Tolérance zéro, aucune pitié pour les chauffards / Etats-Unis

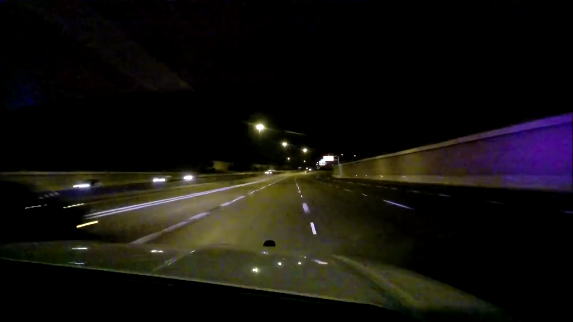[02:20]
L'officier Chacon et tous les policiers présents dans le secteur doivent tenter d'intercepter l'individu avant qu'il ne provoque un accident. Sam n'est qu'à quelques kilomètres de l'endroit où le chauffard a été repéré. Il est l'un des premiers sur les lieux.
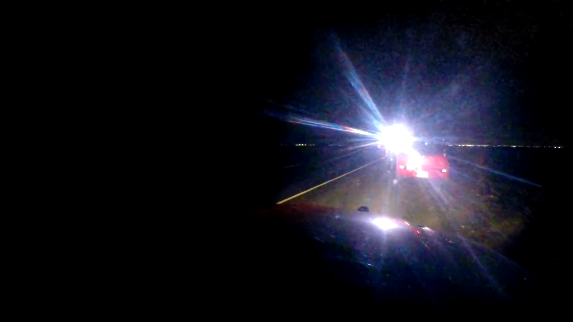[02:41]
Bonne nouvelle, le chauffard qui conduisait cette voiture rouge vient tout juste d'être arrêté.